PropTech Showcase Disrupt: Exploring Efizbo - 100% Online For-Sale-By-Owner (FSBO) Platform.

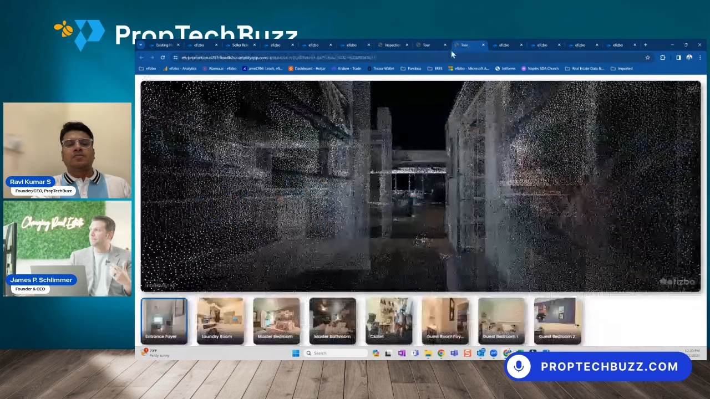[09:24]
uh point clouds of the home these point clouds when we go in there are taking 360 000 points per second and under a vr headset which you guys would know right about here this is where you can get true immersive experiences in the property and
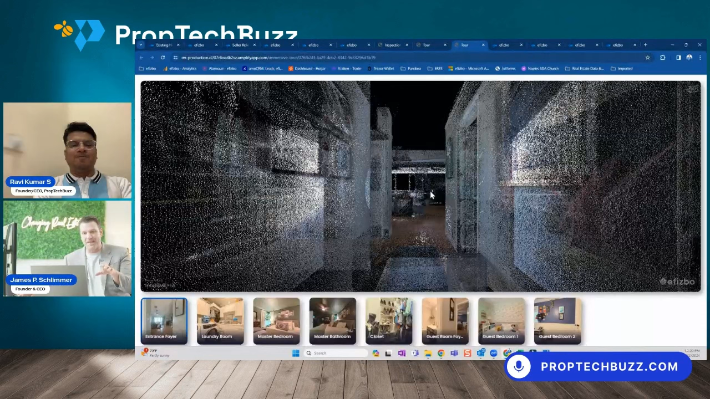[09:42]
we are just in the ground phase of where this is going we've made leaps and bounds since what you're seeing here so we're pretty pumped about that but what happens after that ravi the whole point is that sellers get